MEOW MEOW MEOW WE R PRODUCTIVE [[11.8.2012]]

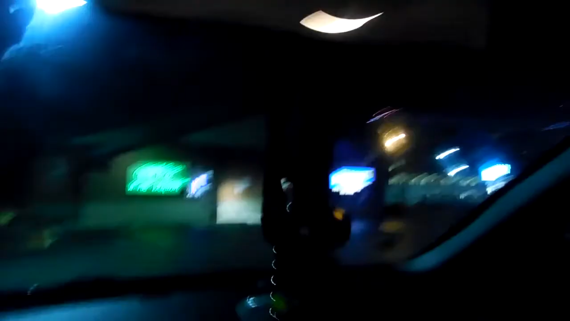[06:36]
We need to go in there now. Before they close. It's all fucking empty. Okay. Then open. The sign says open.